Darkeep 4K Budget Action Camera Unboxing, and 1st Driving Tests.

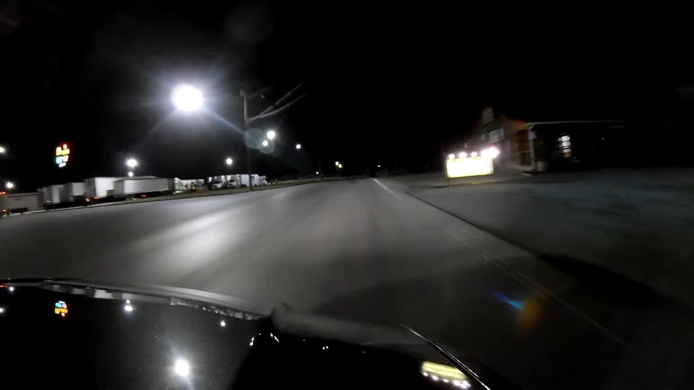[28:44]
So 1080p at 60 frames was the other video. So right now, we're gonna go pick up the kids. And while we're driving, we're gonna test the 4K. I'm using the visor clip.
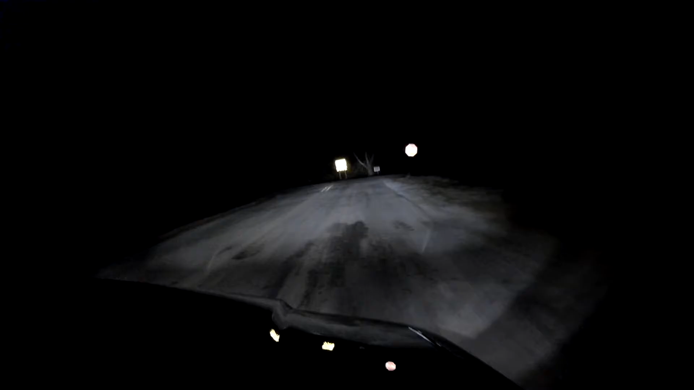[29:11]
I may take a better ride later. We pull over. I don't like this angle. Thank you.